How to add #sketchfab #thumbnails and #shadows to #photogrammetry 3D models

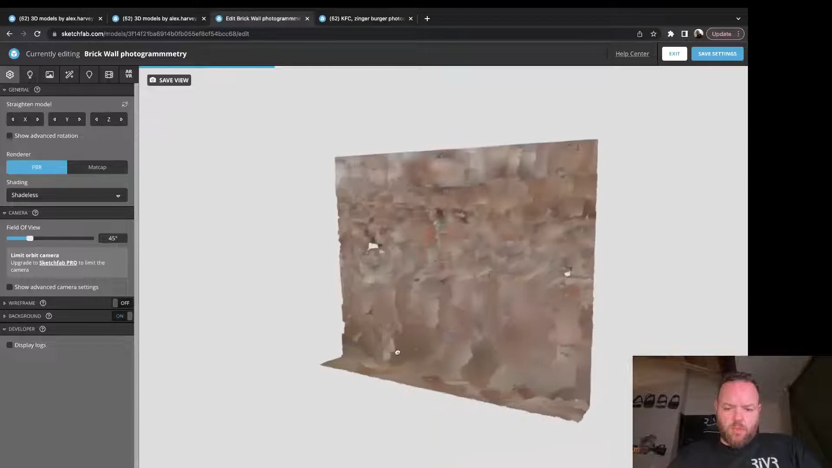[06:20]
just want to show the whole of the wall i actually like making the whole of the image